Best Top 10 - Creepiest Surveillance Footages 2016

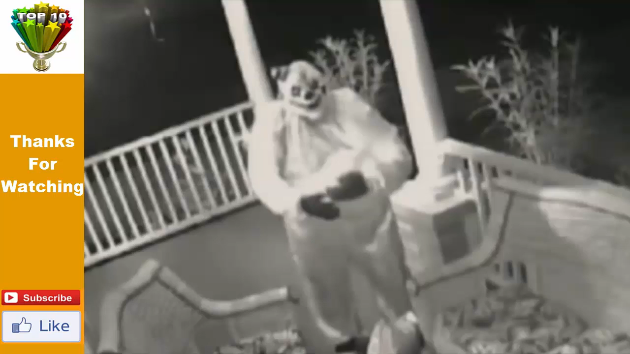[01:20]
On one video, a clown took a pumpkin Halloween decoration and tore it apart before staring at the camera. The culprit or culprits have never been identified, and the clowns remain a mystery.